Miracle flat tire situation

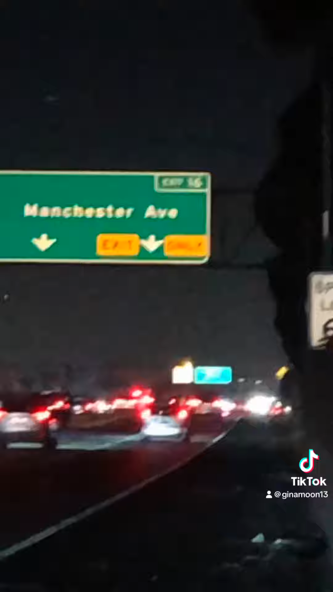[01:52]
It was just very miraculous that I was safe.
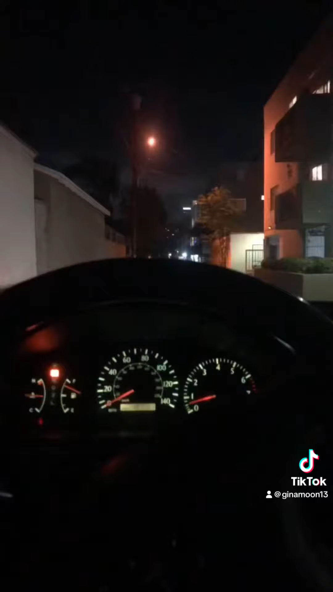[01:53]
I just made it home and I looked at the time. It was 11-11. And then this is just where all the trash cans are.